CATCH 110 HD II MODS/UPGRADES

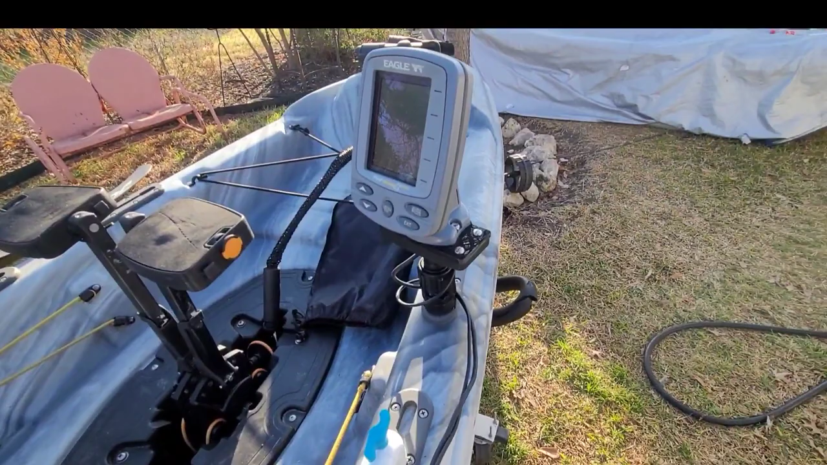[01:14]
thought what the heck i'll just throw it on here it's an eagle fish ez 320c
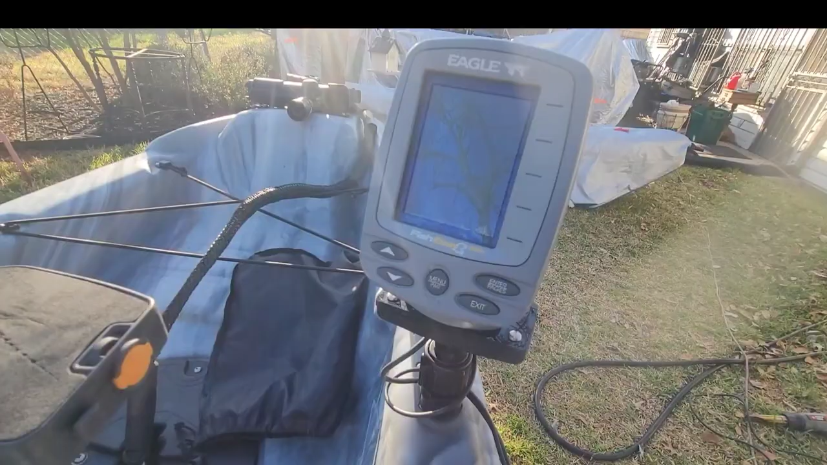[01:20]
i mean it does what it needs to do but it doesn't like i said it doesn't have gps i mean all i need it to do really is just to tell me what